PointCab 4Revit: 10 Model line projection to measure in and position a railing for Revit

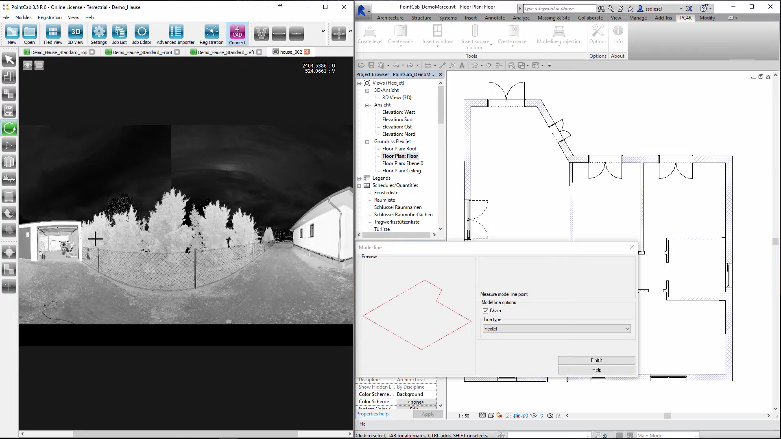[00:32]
The for CAD and measure 3d points buttons must be enabled. In the panoramic views we use the mouse wheel or plus and minus to adjust the accuracy of the display.
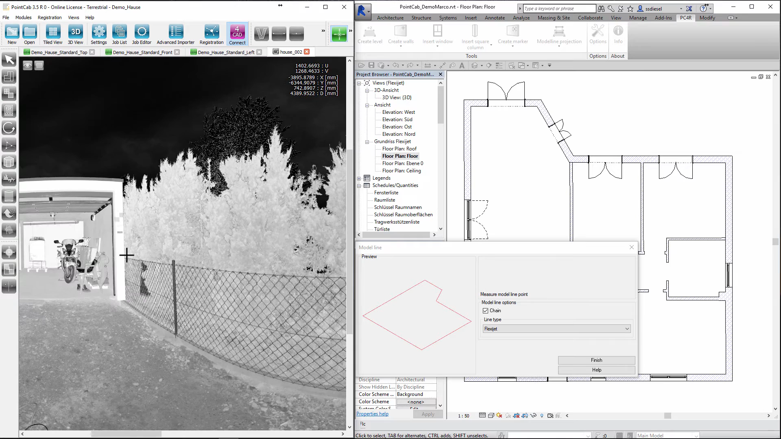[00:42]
We now click on distinctive points. We move the section in the window by pressing the mouse wheel or arrow keys. If we miss our object a warning message appears and we click again but this time correctly.
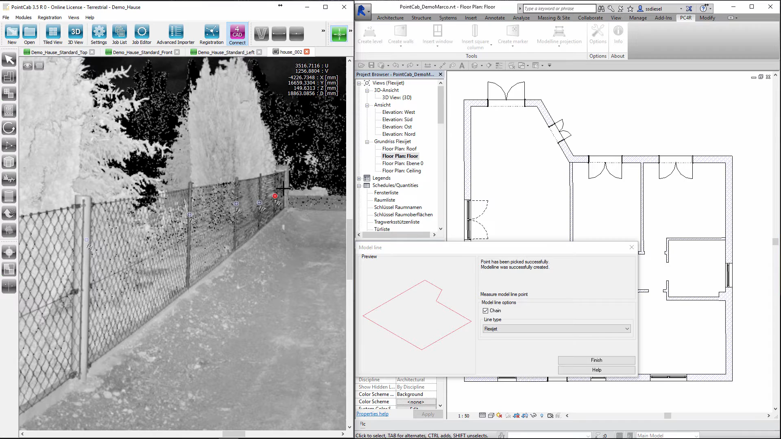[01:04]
We had to work only in 2d. Point cap ensures that Revit receives the exact 3d coordinates. This means we have finished measuring in the model line. projection.
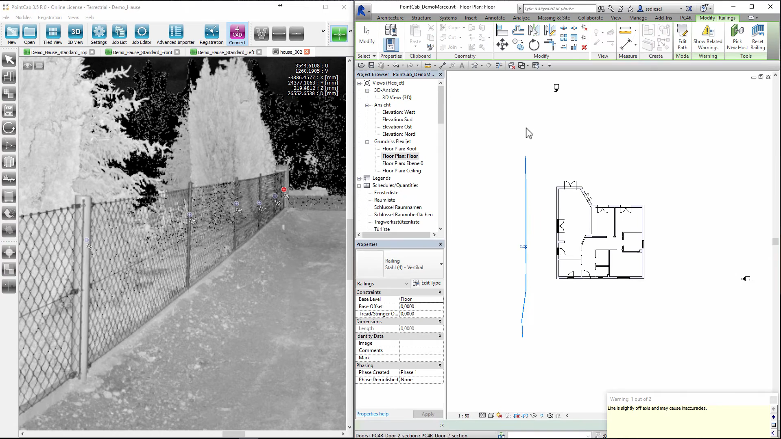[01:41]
Then click on the model lines and we're done. This is how you use the model line projection to measure any CAD element without having to import the point cloud into the CAD system.